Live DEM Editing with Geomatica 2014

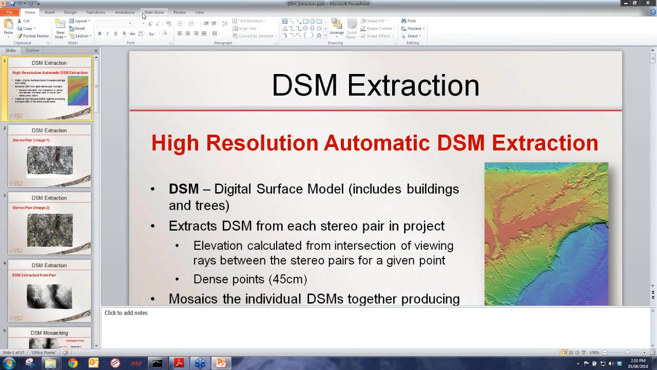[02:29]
So really what we want to do is we want to extract automatically a digital surface model, and this is basically an elevation model that includes buildings and trees and surface features. Ultimately, we need to remove those surface features in order to create our DTM.
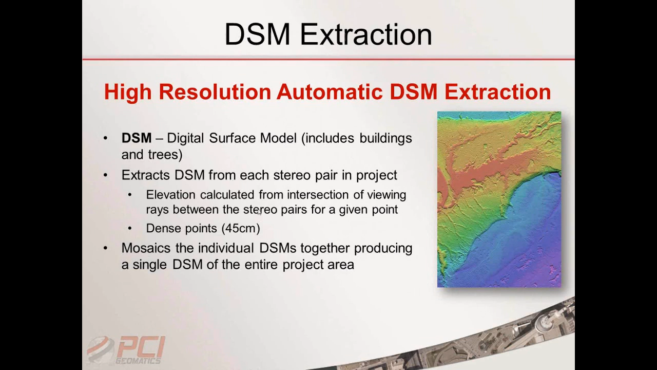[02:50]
So a lot of work, once again, has gone into Orthoengine itself in terms of how we go about extracting our digital surface models. Now, this example is with an aerial data, but the concept is also true when working with satellites.
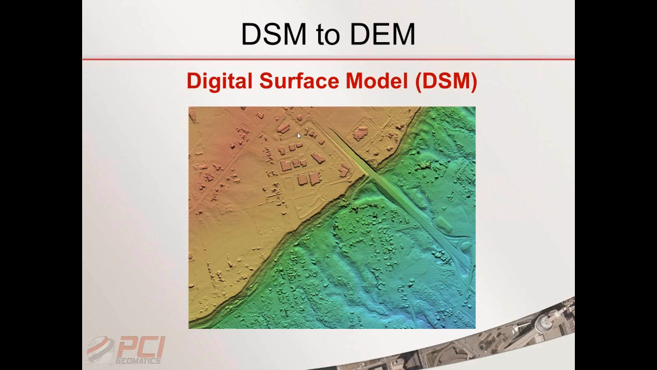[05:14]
And then ultimately, we want to convert it to a DEM, where we remove the buildings and trees service features, but still retain the bare earth elevation and the integrity. So we want to make sure this is the challenging part, is how do we eliminate or remove building features without negatively
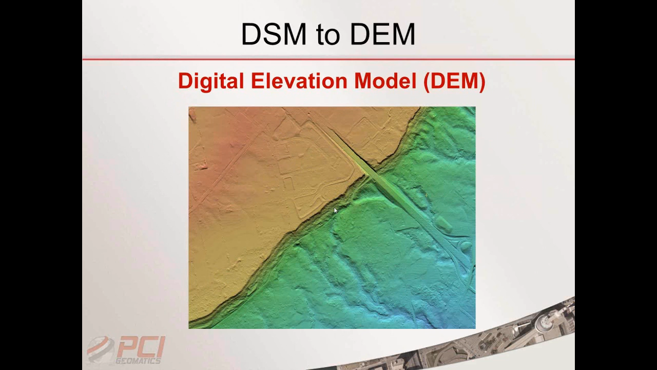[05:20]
affecting our steep slopes of our terrain? So the live DEM editor comes with all the tools that you'll need in order to perform these operations. This is just another example of a concept of fixing a bridge. So we also can do complicated edits on very complex features, such as bridges,
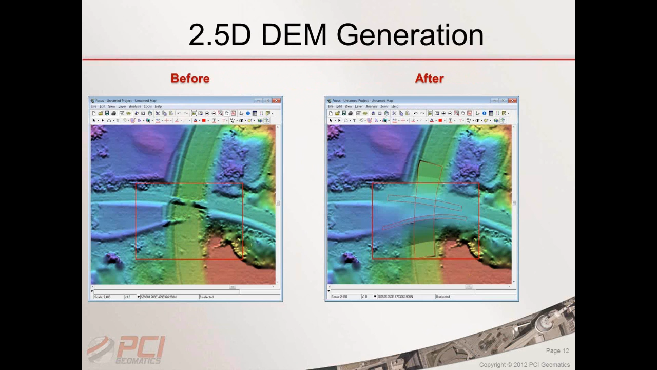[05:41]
such on varying terrain slopes, and other features, such as cliffs, and so on. So this is an example of the bridge before the edits.
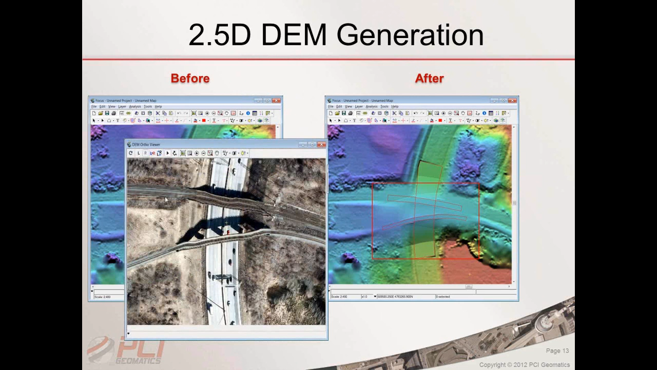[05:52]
And then here is an example of the bridge after the edits.
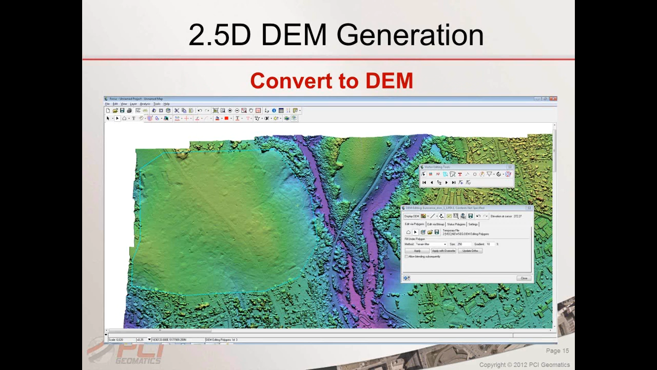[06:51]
The next thing is we need to validate that the edits we have made are accurate. So the way we do that is we have a 2.5D approach. And what that does is we basically can draw a window of interest over the area that we've edited. And it's going to search through all the different images that intersect this bounding box. And then it's going to generate quick ortho previews, so a one-to-one ortho of the pixels within these bounding box for the different stereo images. And this allows us, and it does it based on the edits we've made to the DEM.
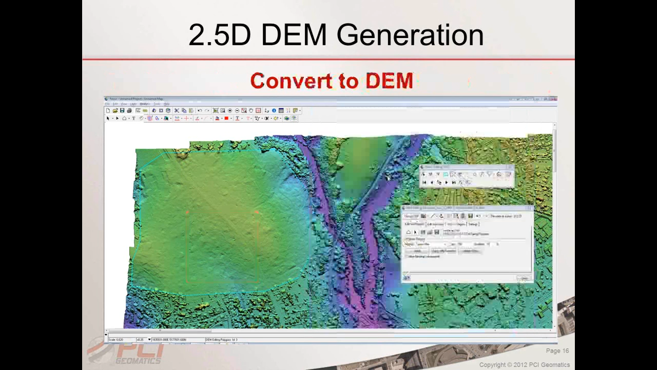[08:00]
once we ortho rectify it, the pixels should be in the exact same position regardless of what viewing angle you're looking at. But then surface features such as trees and houses, well, they are going to move back and forth because we removed the elevation values of those surface features from the DEM. And what we want to look for in this case is that we don't have any deformities within the buildings or in the trees. So that's really what we're looking for in terms of an accuracy assessment. And then we can use this information to sort of calculate the level of error, the level of accuracy within the terrain models that we have generated or extracted.
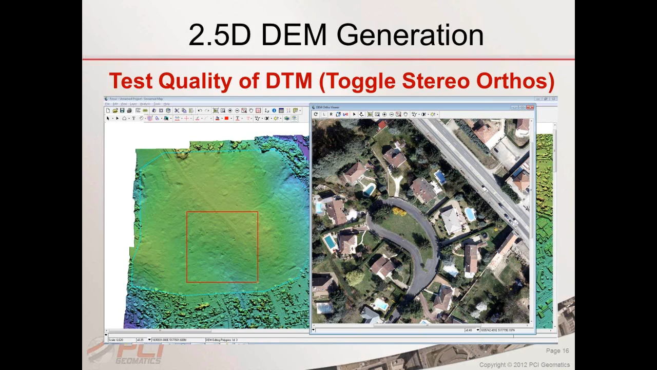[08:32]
So with that quick overview being provided, let's just quickly take a look at doing some real demonstrations here.
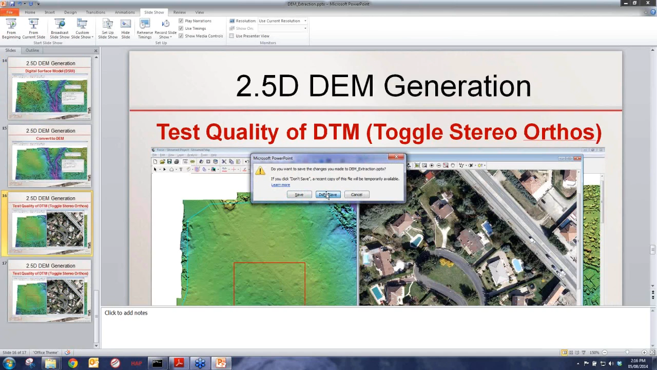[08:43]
So the first thing, as I said, is I want to just guide you through the process of setting up a project in OrthoEngine and using our DEM editing tools because it's incredibly simple,